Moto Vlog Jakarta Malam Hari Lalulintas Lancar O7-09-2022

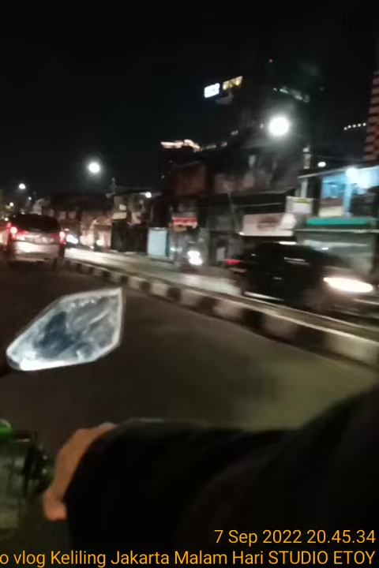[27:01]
eh bukan kantor BCA Bang Mandiri ya luas sekali ya gede sekali ya dan terdapat pertigaan juga kalau blokir itu ke gedung MPR ke jalan Gatot Cuk Proto gedung MPR ataupun ke Cawang bisa kecililitan atau ngepasar Minggu kerambutan bisa
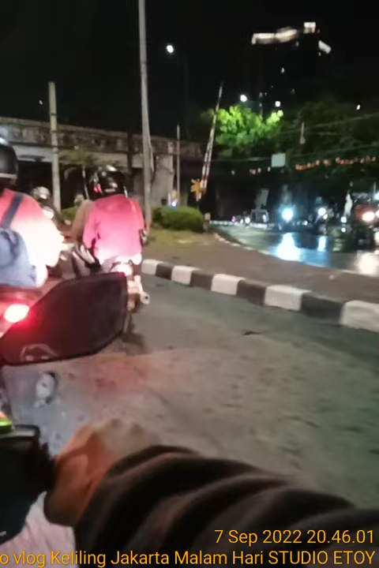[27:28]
aduh aduh aduh aduh aduh aduh ada perbaikan jalan hati-hati sebelah
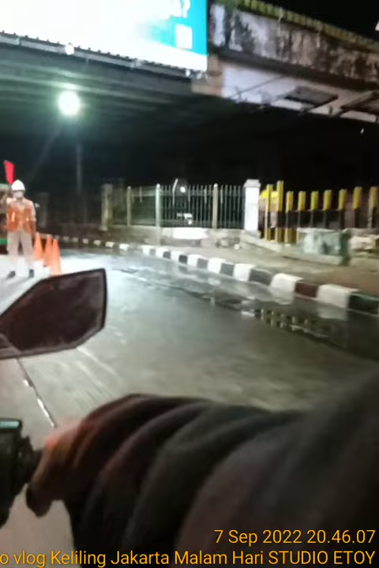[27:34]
kanannya yoi terima kasih iya
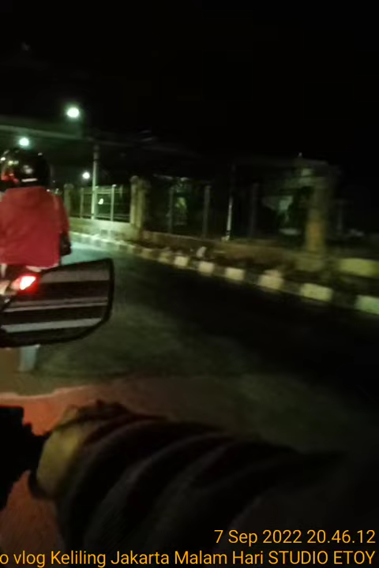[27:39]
casciscus casciscus pada ngebut ngebut ya gelap ya nah gelap-gelap sekali aduh mobil tanggung mobil
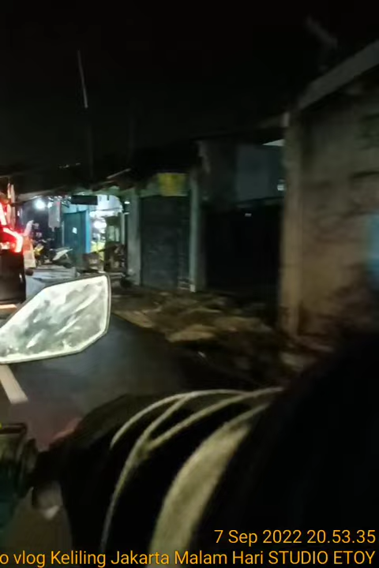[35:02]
jalur pintas Hai jalanannya kecil Hai jalanannya kecil banyak ya rumah-rumah penduduk
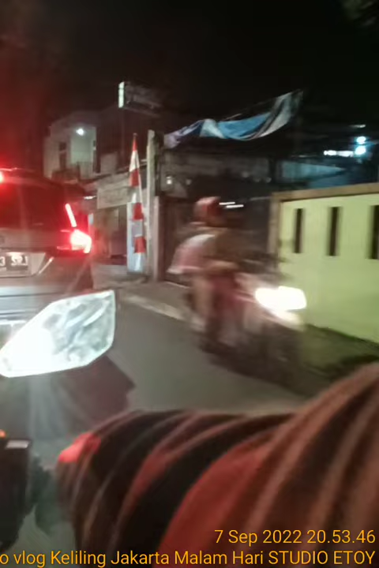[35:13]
kalau sore juga sama sini macet banyak polisi tidur ini jalan jalan Tawas Simpruk kalau sebelah kanannya jalan Tawas Simpruk 2 ada juga nih ya buat makanan-makanan ada warteg juga ada buat cuci mobil ya Snowes
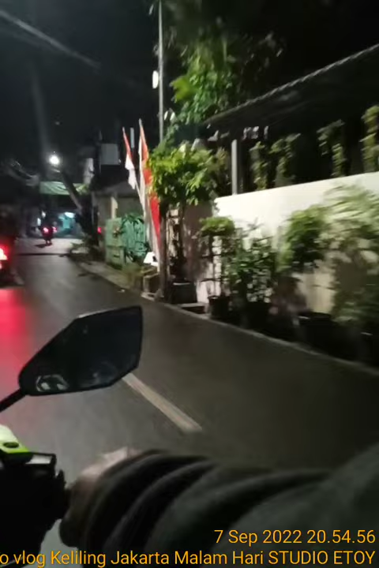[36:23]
ini namanya perkampungan ya banyak polisi tidurnya sahabatku dan kalau siang banyak anak-anak sudah pada main jadi jangan ngebut-ngebut
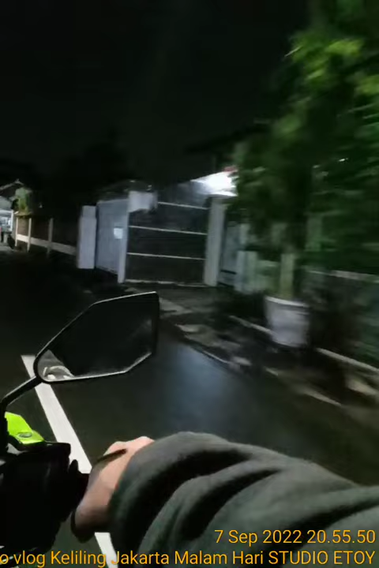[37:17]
kulo iya ada warteg juga ada juga nasi uduk betawi makanan-makanan tradisional betawi
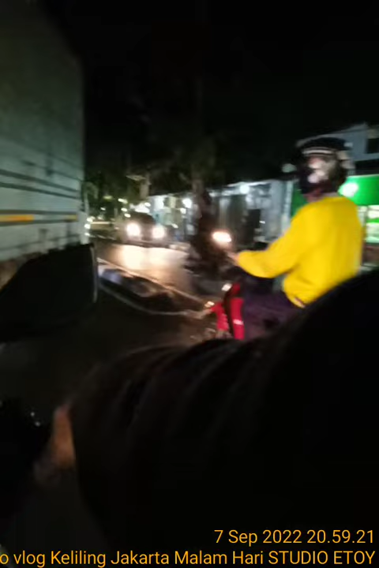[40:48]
nah di depan terdapat sekolahan SD dan ada juga tempat pengisian bahan bakar itu antri-antri sekali
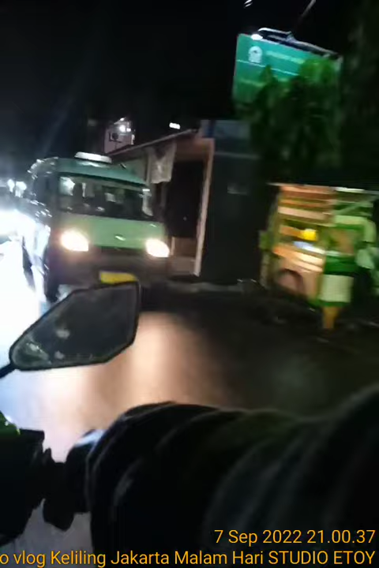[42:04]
ataupun masjid ada juga penjual es kelapa ada saten nasi uduk ada warteg dan lain-lain dan iya ada tiki Aus lama-lama ya ngobrol mulu ngoceh mulu dan jalur sini dilalui jalur ke 09 ya dari Tanah Abang ke Bayoran Lama ada Alapamat ada Indomat depan hadap-hadapan ada poti generik
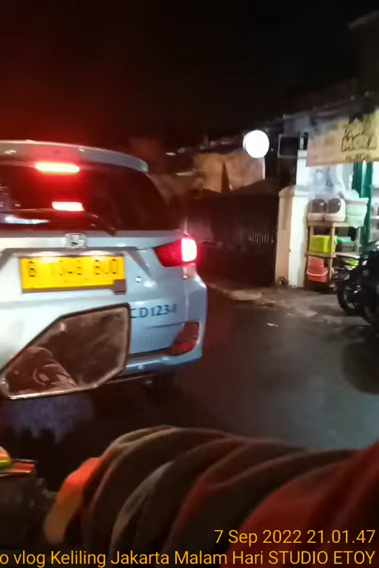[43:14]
toko darussalam di depan terdapat pertigaan kalau kiri ke arah seskual atau jalan panjang Cipulir nah sini ada warung jamu ya jamu kalau badan pegel sakit sebelah kanan saya jamu super jamu kuat
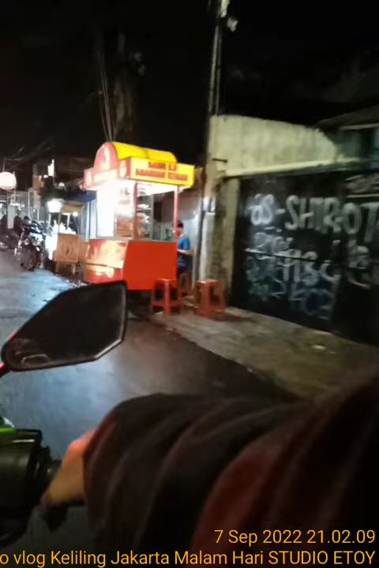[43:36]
ada juga warteg ini sudah lama sebelah kiri saya dan ada juga baso aci akang atau roti losdo sebelah kita mau ke kanan iya kalau kanan ke arah
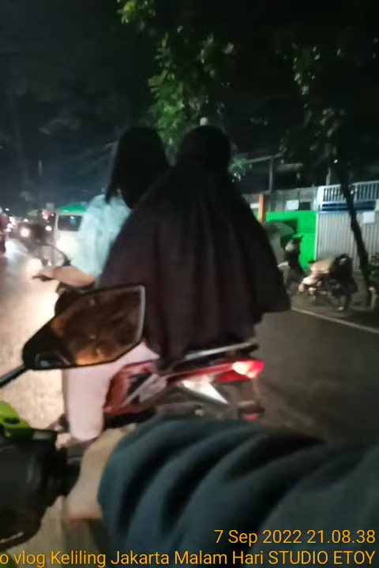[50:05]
sate sampai empe empe empe sebelahnya ada sendal macem-macem lah bubur ayam aduh ini depannya nih sebelah kanan ini pasar Cidodo iya banyak tuh ya makanan-makanan ya crispy lele ada tahu tahu kremes kulit crispy partabak
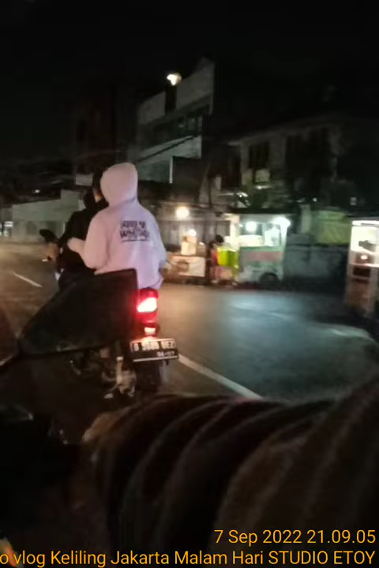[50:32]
aduh lemes juga nih ini kalau lurus ini ke jalan seskual ya atau jalan
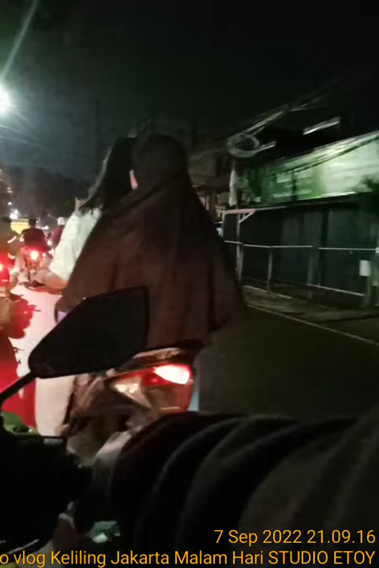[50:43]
ke Celindu Geraya ya dan depan terdapat nih ya sebelah ini terdapat sekolah Mamadiah ya kita mau jalan ke Budi Asi ya terima kasih thank you thank you perima sudah ikut bersama saya ya satu jam lebih mungkin ya ini jalan Budi Asi Cipulir Kebayoran Lama masuk perkampungan